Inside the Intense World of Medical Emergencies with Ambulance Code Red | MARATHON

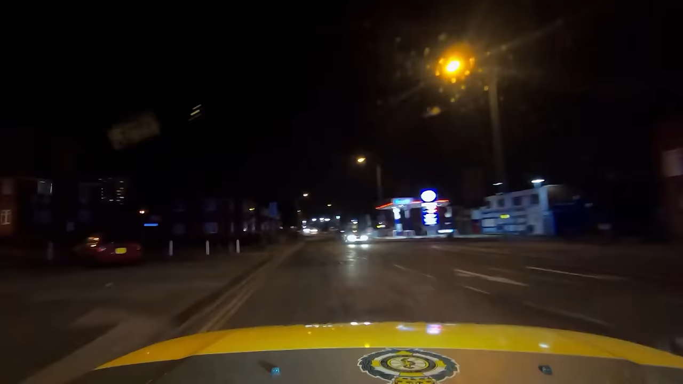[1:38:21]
You're clear on my side. They are stopping. Yeah, still stopped.